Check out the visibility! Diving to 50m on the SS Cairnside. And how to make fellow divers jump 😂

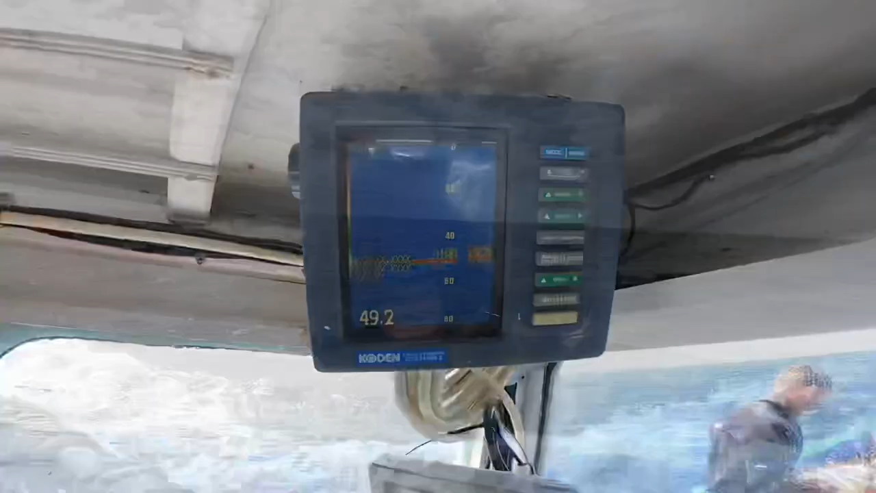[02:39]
Look at that for a sounding.
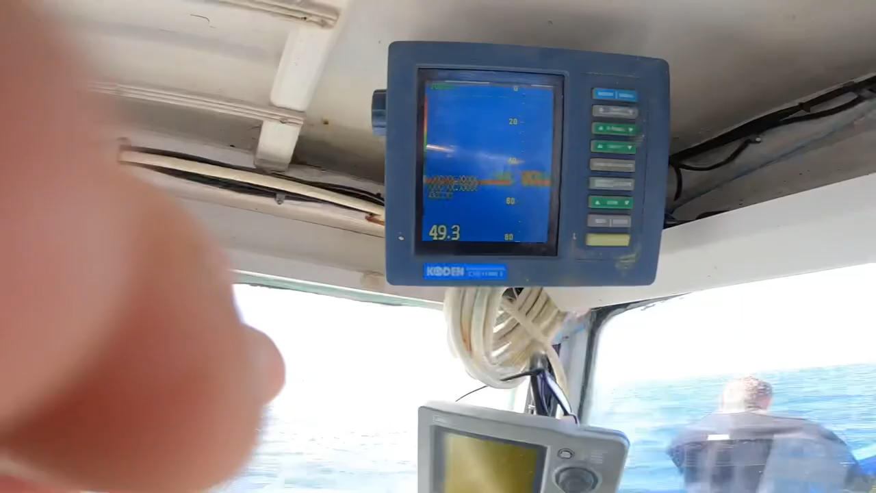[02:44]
Absolutely perfect. Look on, boys. Go on, go.